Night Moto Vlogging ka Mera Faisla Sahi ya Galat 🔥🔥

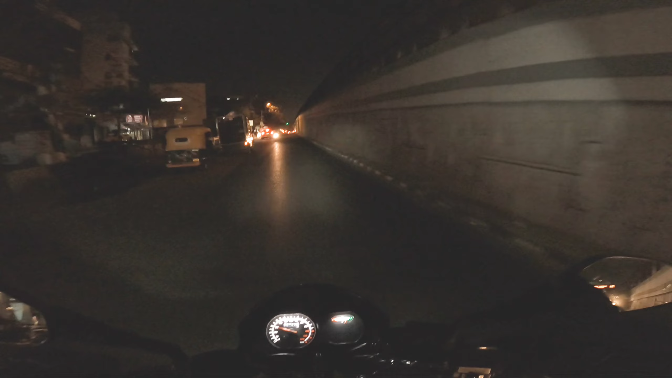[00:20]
सूट कर रहा हूं तो आप इसमें ने दो अप्संस में पास या तो मैं से अपलोड करूंगा या नहीं करूंगा और
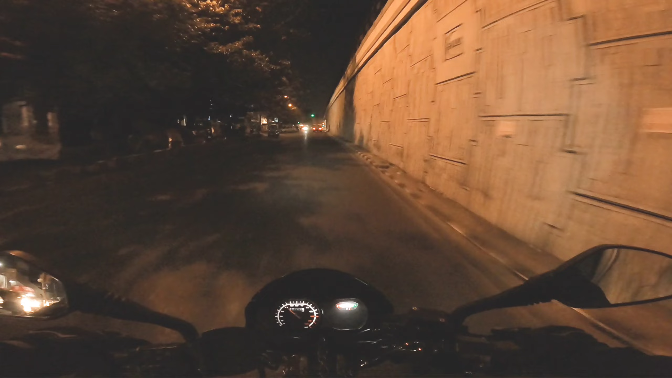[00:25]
मैं ऐसा क्यों बोल रहा हूं क्योंकि देखो गोप्रो ना नाइट में हो जाता अंधा या आप सभी को बता है तो मुझे
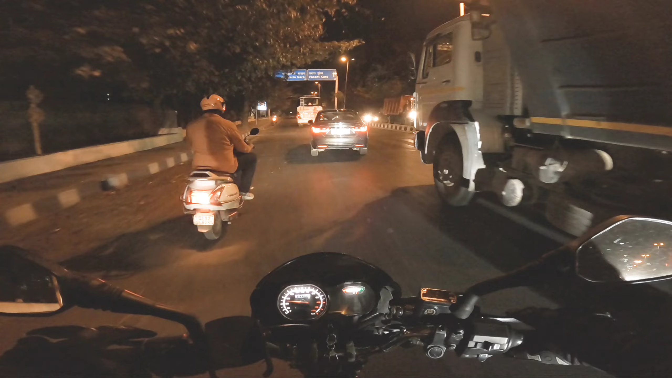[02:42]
तो इ मेन रीजन क्या है यह नाइट का तो गोप्रो में अगर विजबिलीटी अच्छी होगी तो भी मैं मैं से अप्लोड करूंगा वनना तो भाई आप सोचो खुदी क्योंकि जब विजबिलीटी नहीं होगी वीडियो में और कुछ कॉलिटी आपको नजे नहीं आएगी या
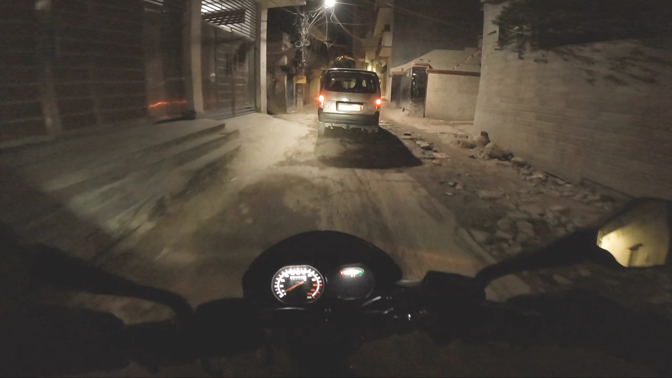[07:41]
महरोली घूम के वापी जाना पड़ा तो वह इसी की वैसे देखो अभी थोड़ा धग दिया था � पुरा खोद रखा था
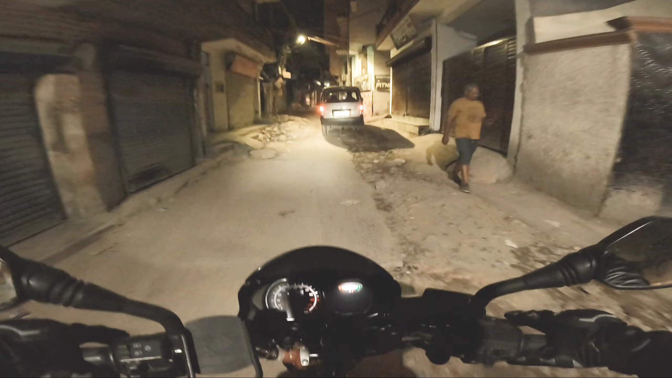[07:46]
तो भाई मैं बीच में आया था तो बहुत बुरा हाल था है सब्मय दुबारा जाना पड़ा गों के मैं रात को भी गलात आ
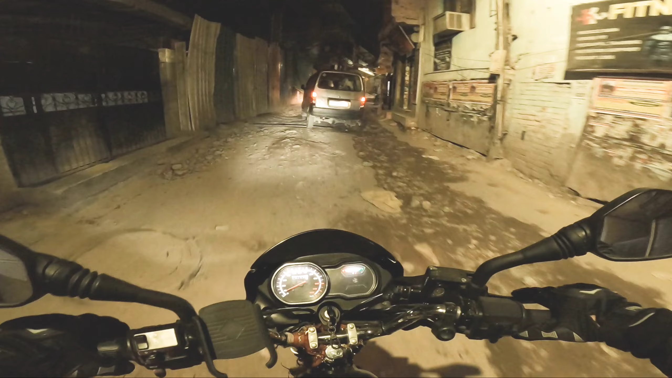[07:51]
गया था मैं ध्यान सोधर गया तो फिर मुझे अंदर से गुमा गया रहा पड़ा पर देखो यह आप देख सकते हो गाड़ लग जाता है तो भाई अब सोचो उनको तो बचानी है कि उन पर टगर आगे तो भाई उनका कुछ भी नुक्षान नहीं होगा
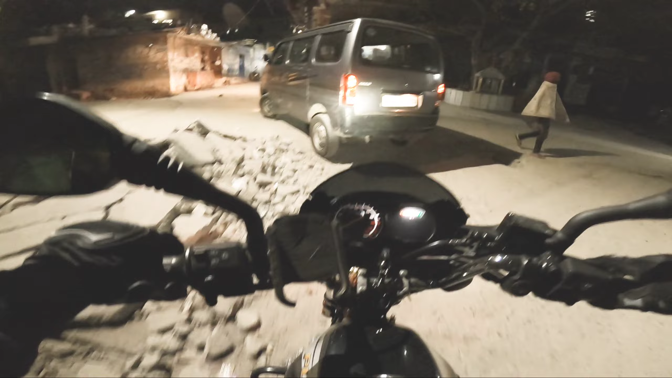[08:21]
तो टायर तकी पहुंच पाएंगे तो यहां पर यह बड़ी दिखत है और यह तो चलो फिर भी रात है कुछ फरक नहीं पड़ा गर यही दिन में होगा है होता है मैं लिखके दे रहा हूं
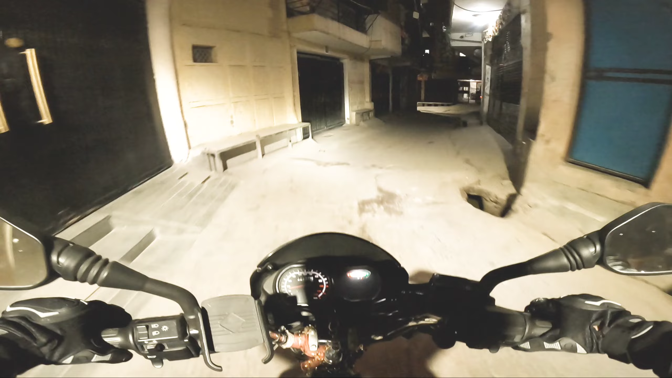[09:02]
आप खुद देख लो उसकी हालत कैसी ऊचिए तो वह वेकार है वहां से जाना तो मेरे ठीक नहीं है अगर सुब सब्सक्राइब तो फिलाल तो भाई मैं पहुंच चुका हूं लेकिन गलियों में जो कि यार मुझे ना बहुत